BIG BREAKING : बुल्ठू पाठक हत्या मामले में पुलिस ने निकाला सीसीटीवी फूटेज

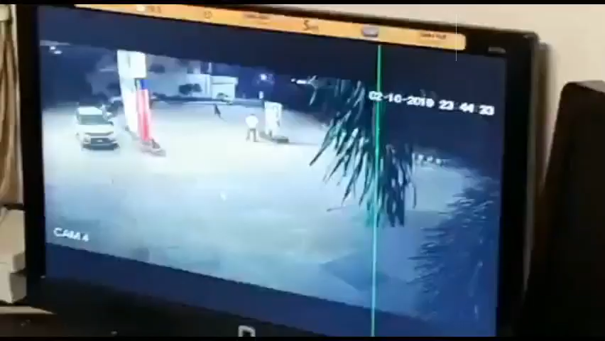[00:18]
बुल्टू पाठक गोलीकांड में पुलिस ने निकाला सीसीटीवी फुटेज।
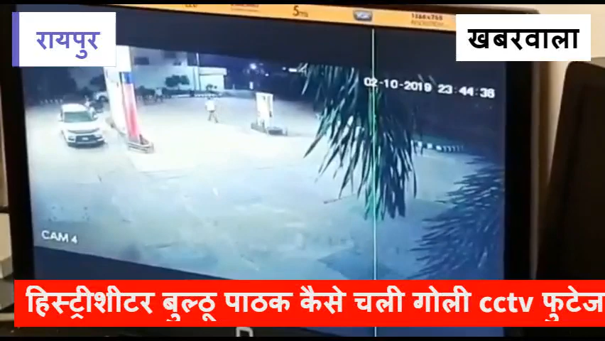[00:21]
हिस्ट्री शीटर बुल्टू पाठक गोलीकांड में आ सकता है नया मोड़। सीसीटीवी फुटेज केवल खबर वाला के पास एक्सक्लूसिव मौजूद है और आप देख सकते हैं कि पेट्रोल पंप पर किस तरह गोली चली और बुल्टू पाठक धराशायी हो गया।